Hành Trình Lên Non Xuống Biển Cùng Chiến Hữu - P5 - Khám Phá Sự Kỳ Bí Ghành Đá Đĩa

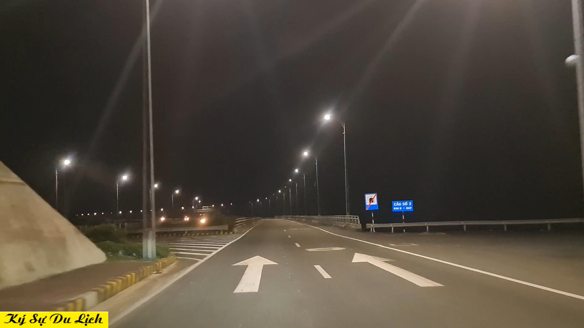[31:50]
Với vận tốc 60 km/h như cho phép. Hết đường hầm. Rồi bây giờ mình chuẩn bị vào hầm Cổ Mã. Thì cái khu vực này có hai cái hầm, hầm Đèo Cá và hầm Cổ Mã. Phí vào là bao nhiêu nhỉ?